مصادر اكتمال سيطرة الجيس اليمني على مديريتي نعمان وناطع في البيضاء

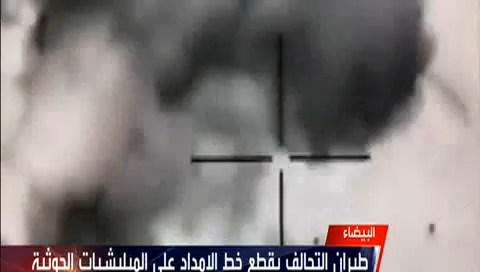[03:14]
يقطع خط الامداد الى الميليشيات المنهارة القادمة من مديرية رداع معقل الميليشيات سيطر الشرعية على